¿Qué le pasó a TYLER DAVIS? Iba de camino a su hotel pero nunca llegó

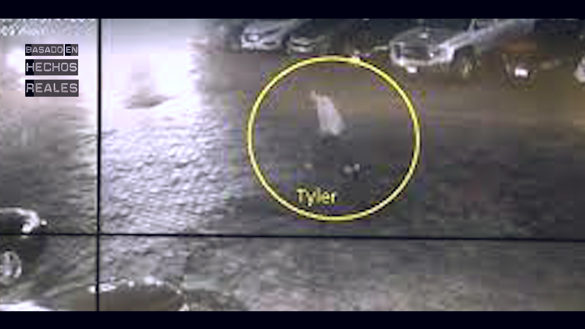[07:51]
Al parecer iba caminando de regreso al hotel. Esto era algo que tenía sentido para ella porque la última vez que habló con su marido eran las 4 y 10
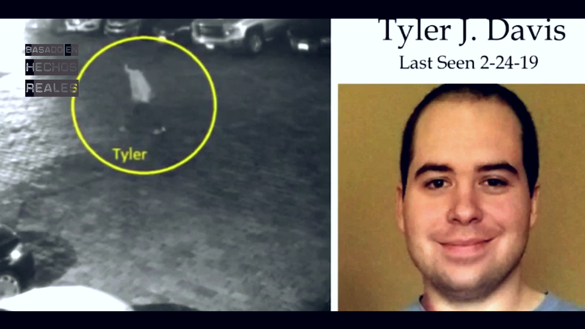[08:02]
y le dijo que estaría allí en 5 minutos. Sin embargo, cuando Brittany vio las imágenes llegó a la conclusión de que ese no era Tyler.